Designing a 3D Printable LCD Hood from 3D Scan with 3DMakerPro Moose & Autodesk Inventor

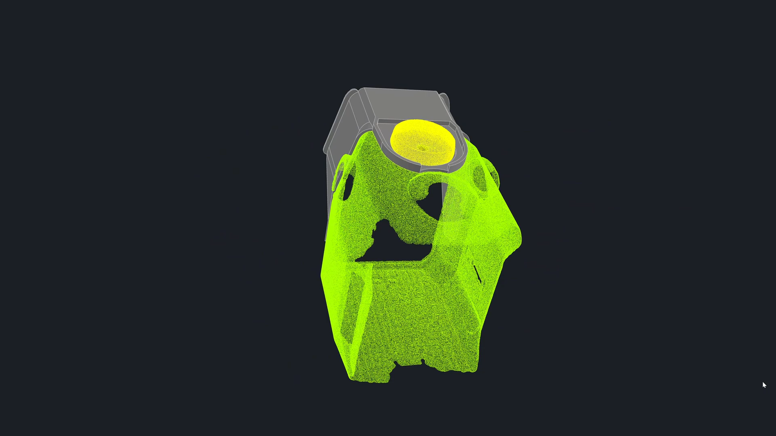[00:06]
Hi, this is 3D Megapro Eagle Vida scanner and when I use it outdoor, the screen is very difficult to see.
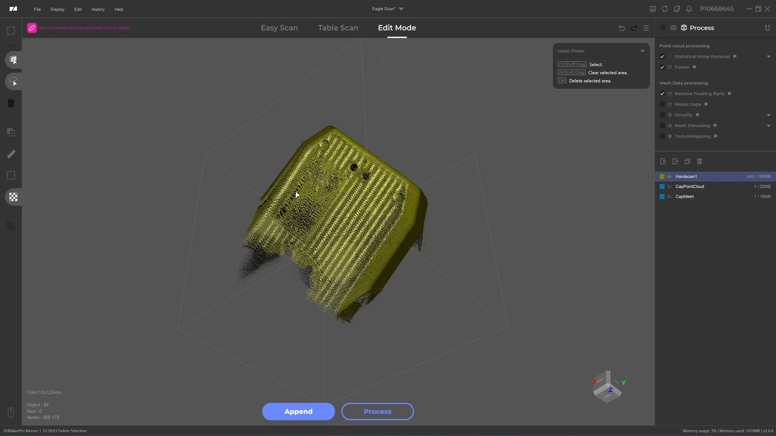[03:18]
The Eagle. I'm going to process this one. Advance 0.2.
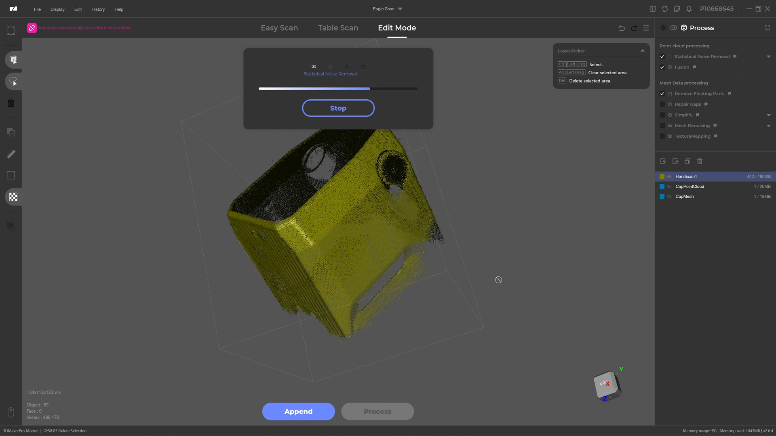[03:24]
Okay here's the result of the 3D scan. It looks cleaned.
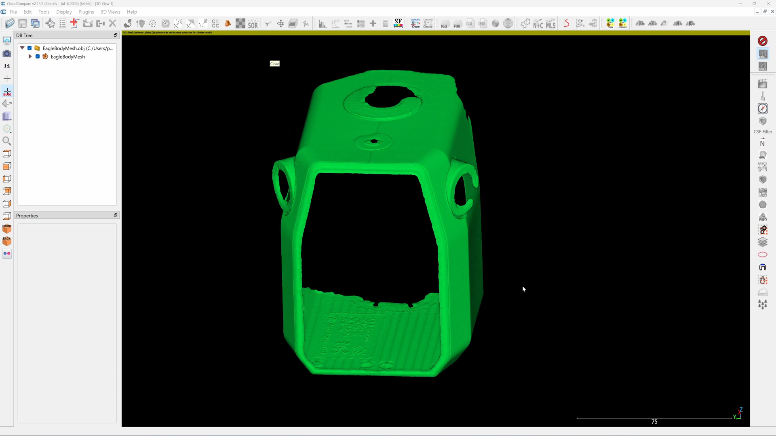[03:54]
So I will use the mesh in the Autodex Inventor or a free cat.
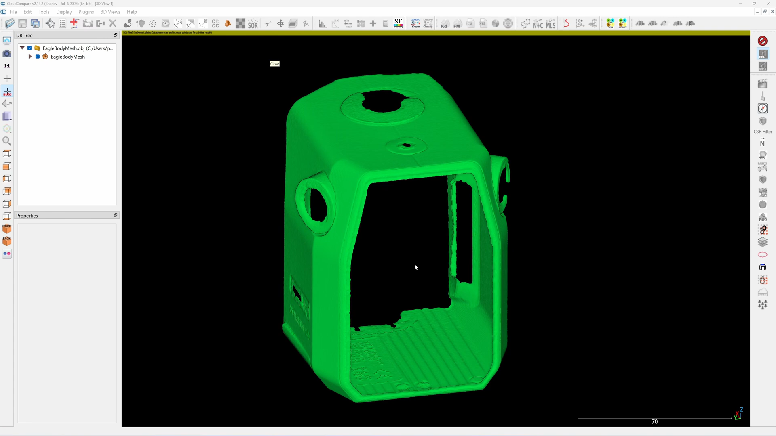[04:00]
It's better to use the point cloud. So I will reconvert the mesh back into the point cloud. Here's what I do. I click on the mesh. Click on edit mesh sample point.
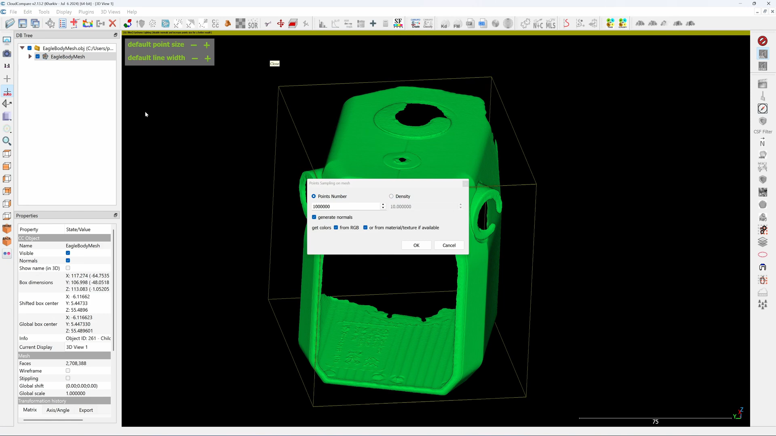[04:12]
I'm going to use one million. So this is one million.
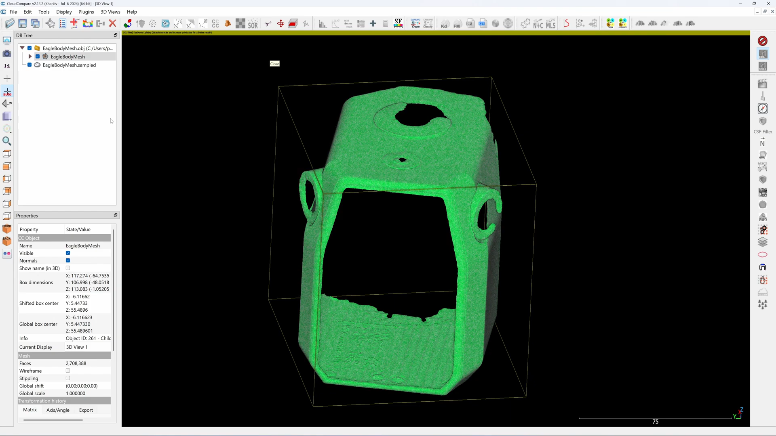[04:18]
So it will convert the mesh into the point cloud. This is one million point cloud. Edit color. Set unique.
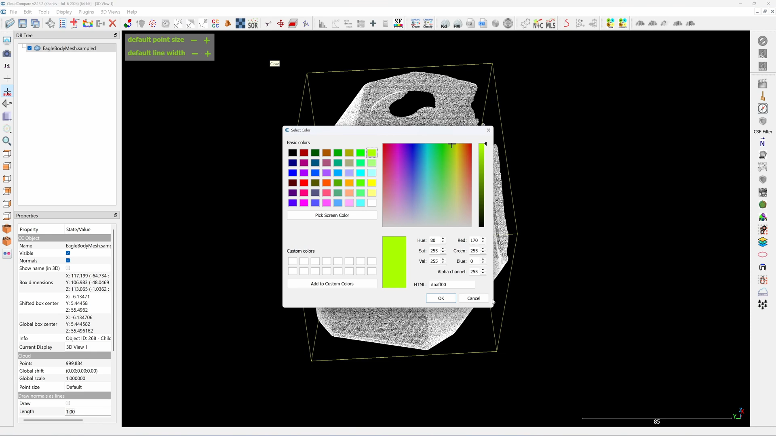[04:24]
I change to clean color. And if you look from the side, you see that it's already level.
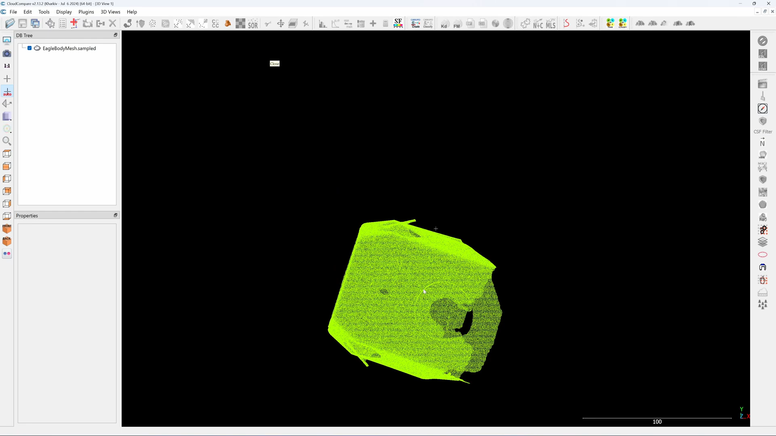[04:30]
But from the top it's not. So I'm going to rotate it along the C axis using my mouse.
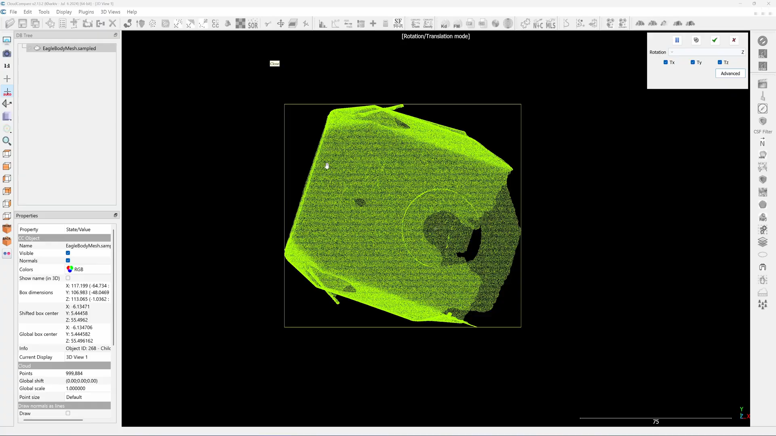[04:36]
And zoom in. I use the screen. The bottom of my screen for reference.
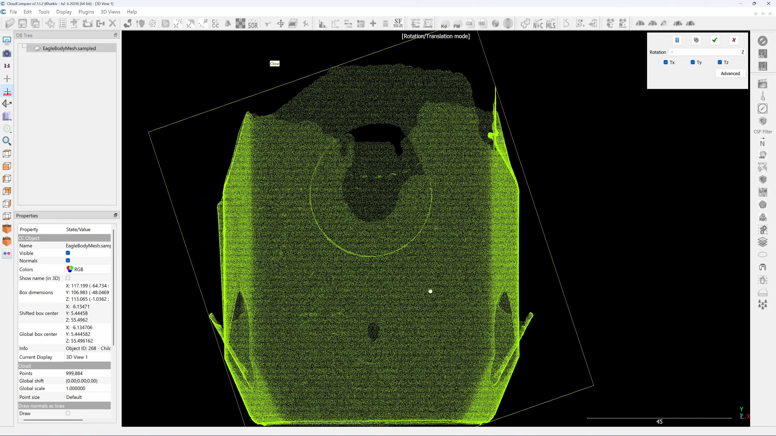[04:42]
These two sides of the wall is perpendicular. Click on the check mark. Click on tools. Registration. Move bounding box center to origin.
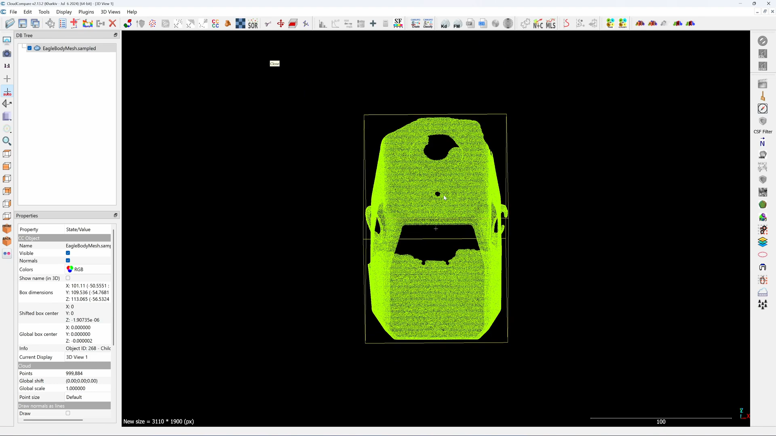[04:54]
Now center of the scanner is in the origin point. Okay it's done. I'm going to bring in the cap that we scanned separately.
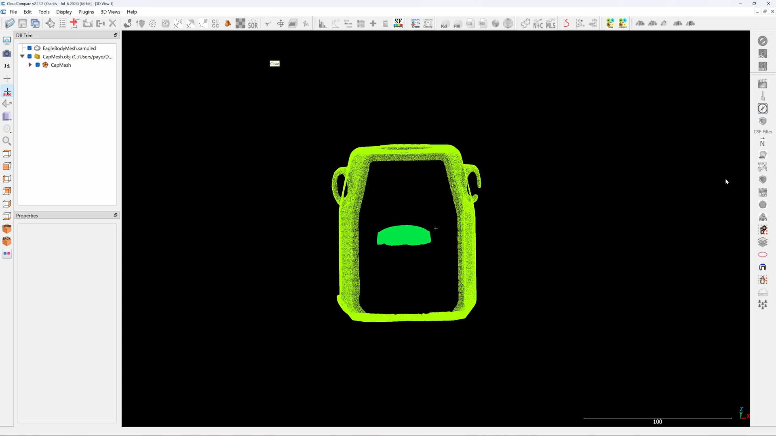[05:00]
Edit mesh sample point. But this time I will only use a hundred thousand point. Got a small piece. And then I'm going to change the color to something unique like a yellow one.
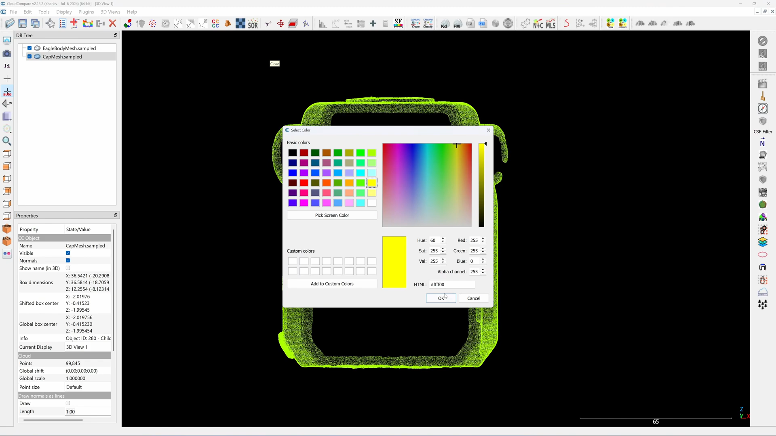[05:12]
No tools. Registration. Move bounding box to the center. Now the cap is in the center.
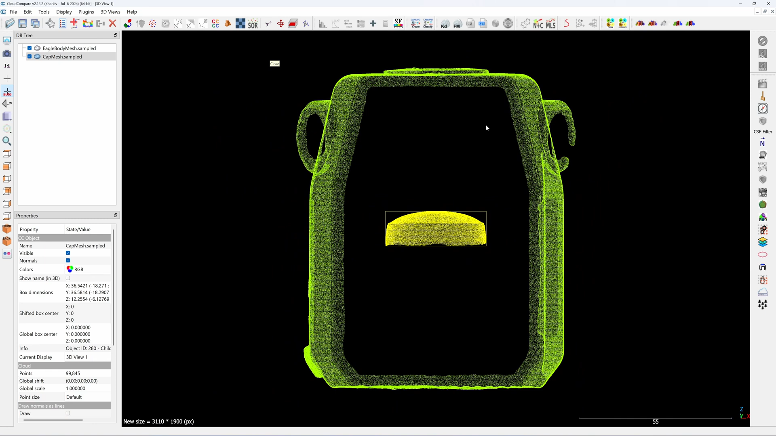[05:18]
And then I'm going to move it along the z-axis. So now I move it along the c-axis.
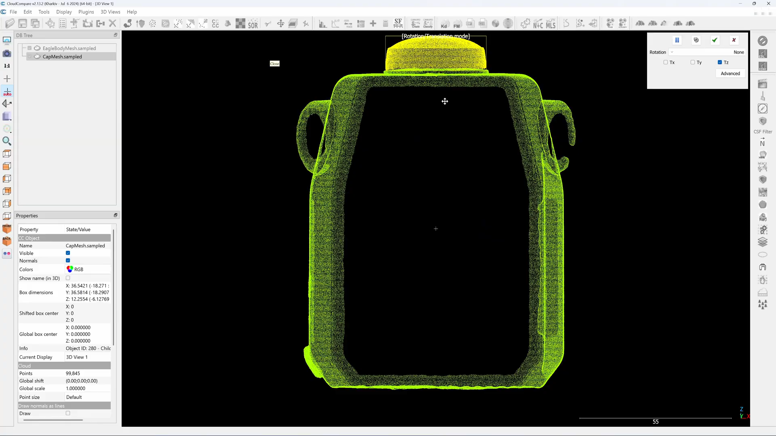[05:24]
The y-axis. You can see a faint circle in here. But it's very faint.
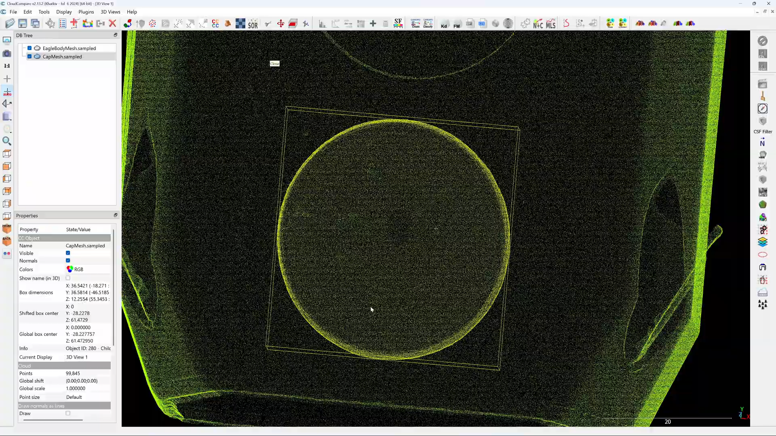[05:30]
We can rearrange this again with the orthodex inventor. Then I will export this. Click on files. Click on save. And then export as ls files.
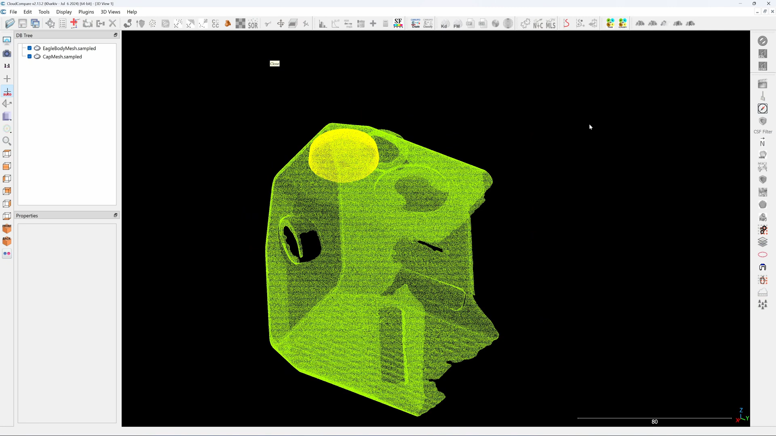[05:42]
And then I bring into a orthodex recap for converting to the rcp files. And then it can be import into orthodex inventor.
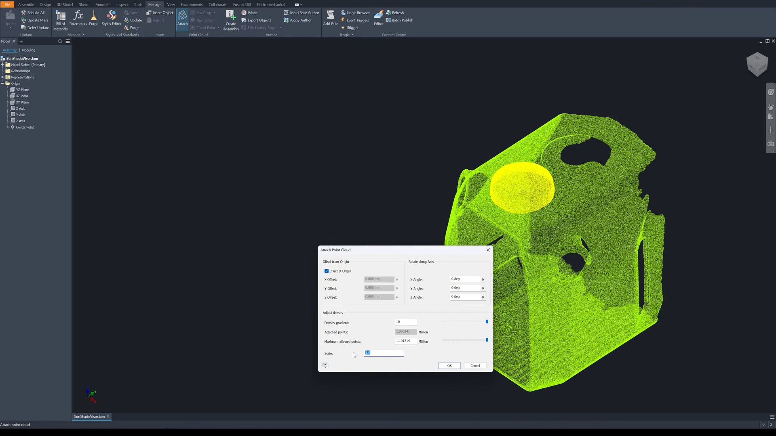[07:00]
Inside origin scale it to 0.001. Click on OK. Because lead cap will recognize point cloud unit in meter. Okay, it's a flaunt. So with the lead cap,
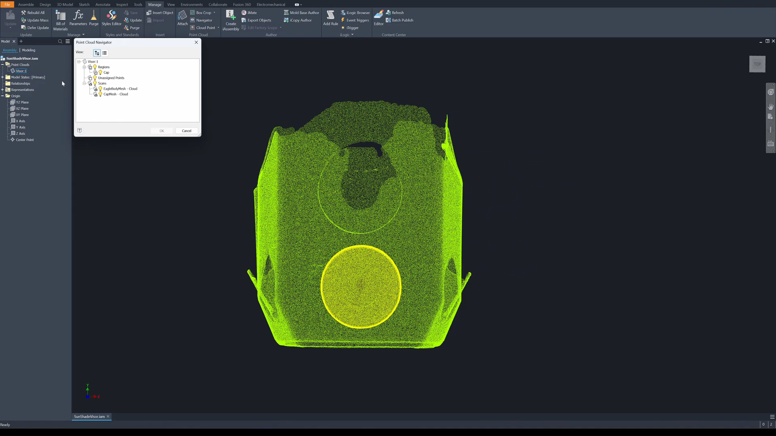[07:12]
I can't turn on and turn off the cap because I separate the cap into layers. I will start by creating a plane.
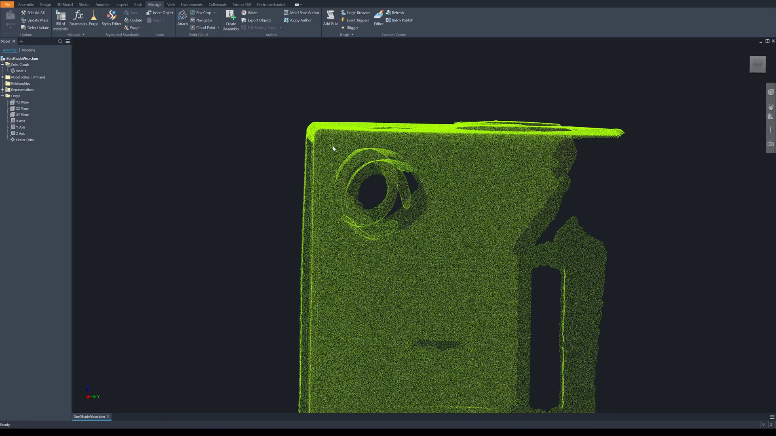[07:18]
If you look here in the light view, I will create a plane here, this joint. I think this start to be the part of the LCD screen.
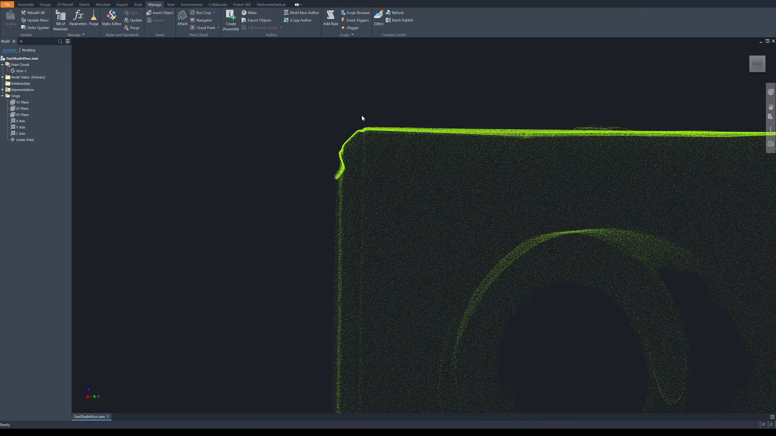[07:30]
So I start the visor from this point. So I'm going to click on the point cloud here, create a point.
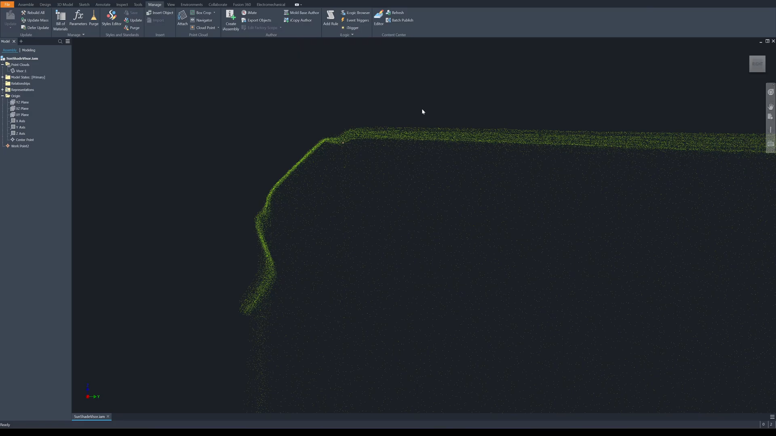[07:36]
And next, I'm going to create a plane on this point.
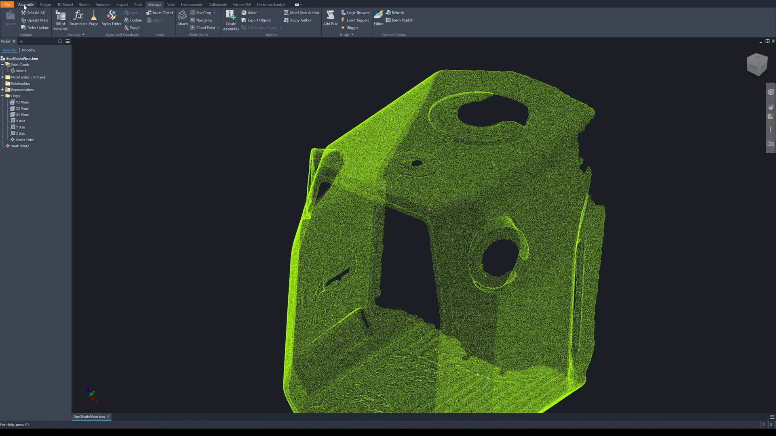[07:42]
I do that by click on assemble, planed, xc planed, and click on the point here that I just created.
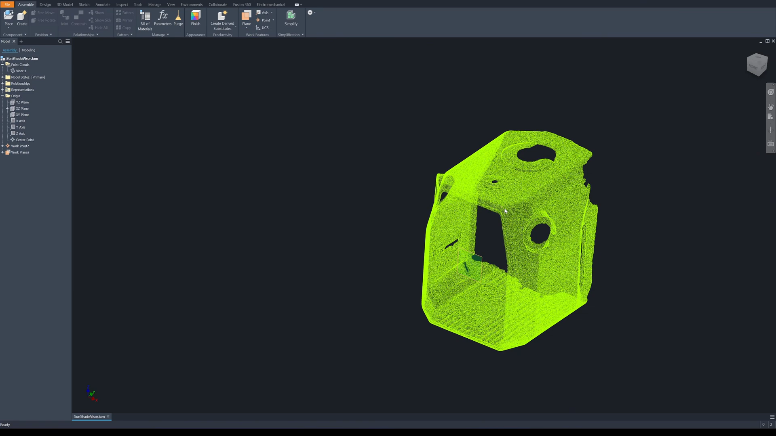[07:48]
So we have a new plane here that we can use for creating a sketch.
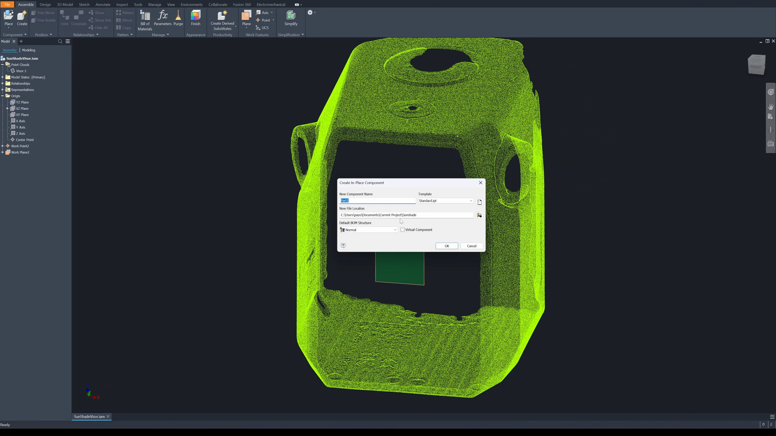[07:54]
Click on here, create component, visor, click on here. So we have our first sketch here.
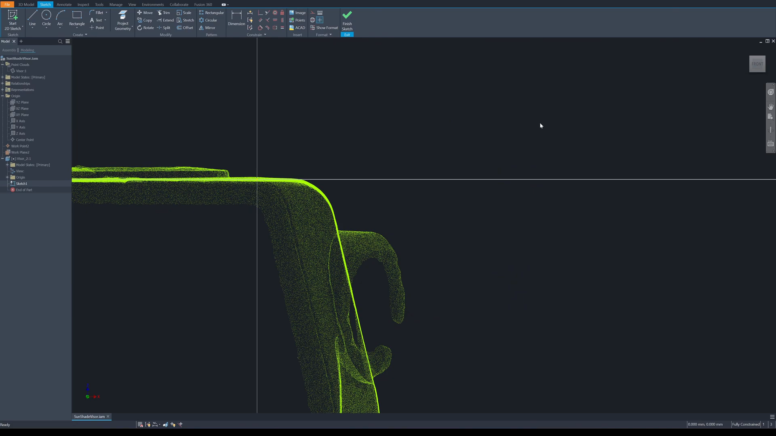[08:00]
And to be able to trace quickly, I'm going to crop the point cloud. So I'm going to crop it. Manage, box, crop. Click on check mark.